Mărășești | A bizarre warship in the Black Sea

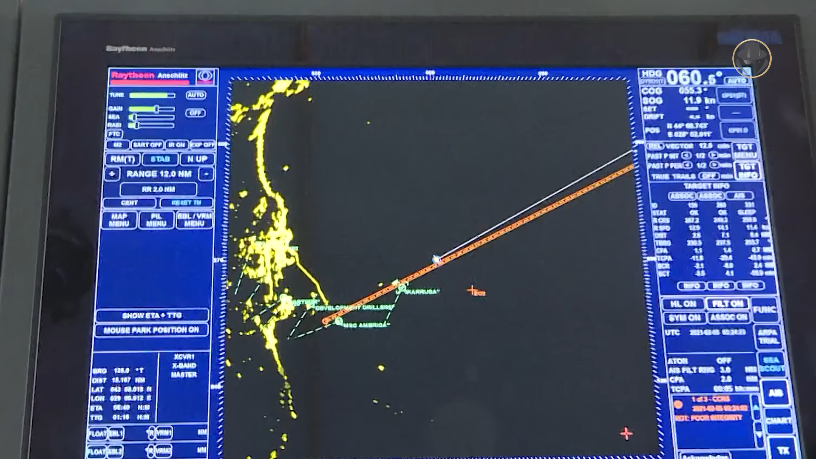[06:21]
The frigate was equipped with the Rakil Deka navigational radar.